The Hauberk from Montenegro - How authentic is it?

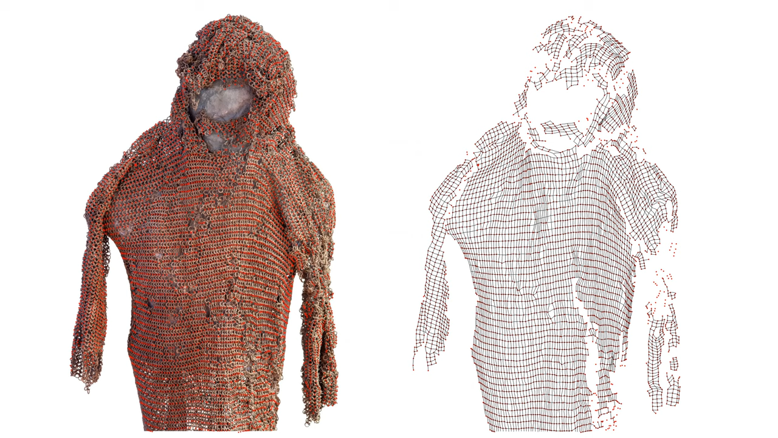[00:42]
the mesh and to see if there's any deviation from the 4 in 1 pattern. But that wasn't enough. I needed to understand how the coif is connected to the hauberk.
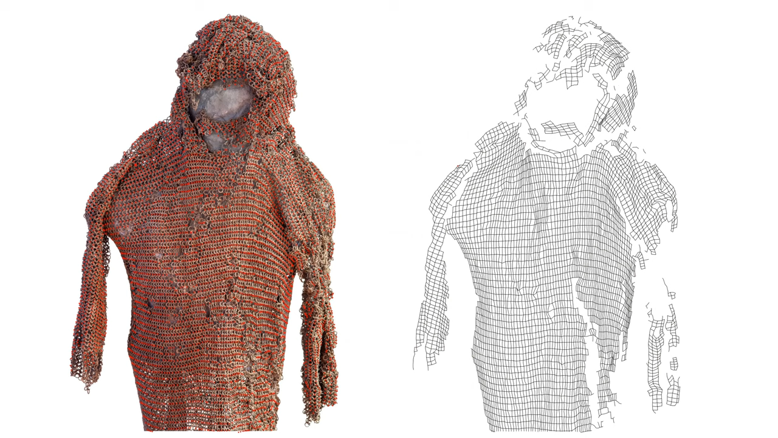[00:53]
So I had to go to Montenegro and find out.